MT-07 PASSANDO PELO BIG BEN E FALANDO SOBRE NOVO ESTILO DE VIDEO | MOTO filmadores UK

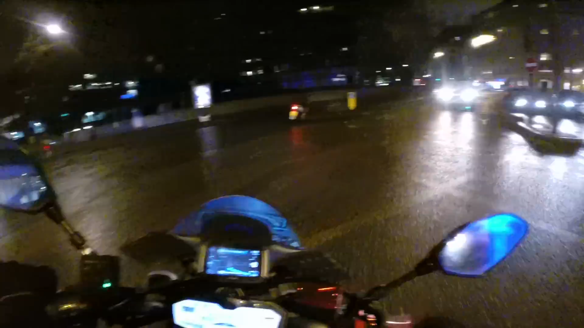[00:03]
Salve, salve galera, Moto Filmadores UK Vídeo noturno de MT-07 pra vocês Vai vendo Estamos passando aqui pela Westminster Bridge Road Big Bang ali na nossa frente London Eye London Eye tá já TPM,